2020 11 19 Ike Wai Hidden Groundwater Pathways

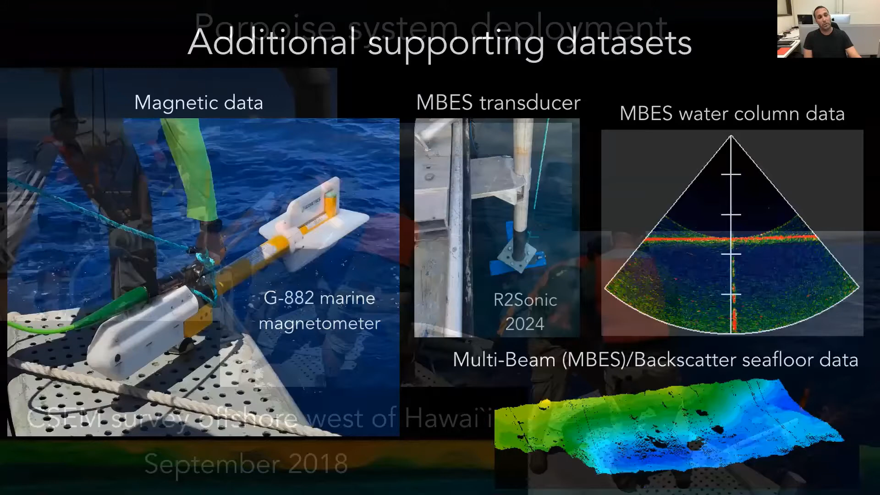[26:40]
before we acquired magnetic data that can give us some sense of the intrusions the magnetic intrusion from volcanic uh dice and also seafloor um information how the topography of the seafloor using a multi-beam and also multi-beam of the water column and a backscatter and those all are kind of supporting information to the main information of the electrical information it helps us to understand uh the everything in a one context and it's
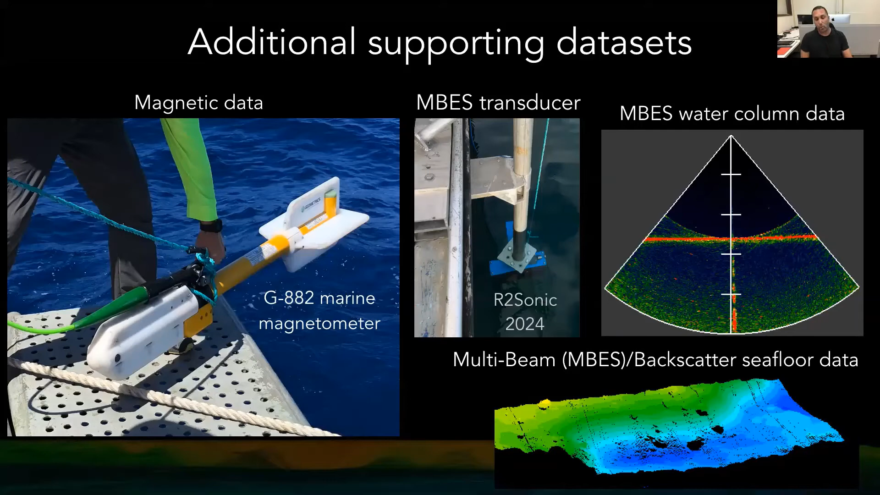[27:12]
also helping us to show the seafloor topography in for our inversion modeling and when we put all of them together this is kind of how it looked
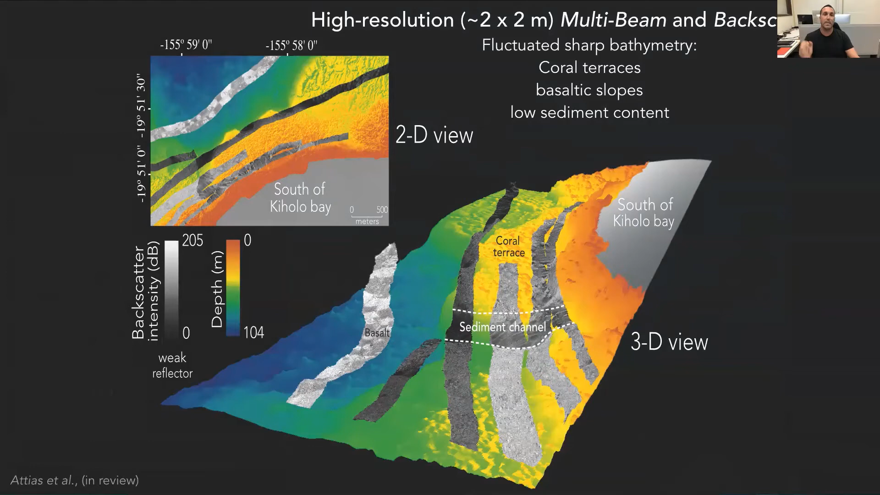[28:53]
accurately described but it also shows us there is a lot of coral terraces in this region there is very sharp slope of bizarre and there is low uh sediment content in that region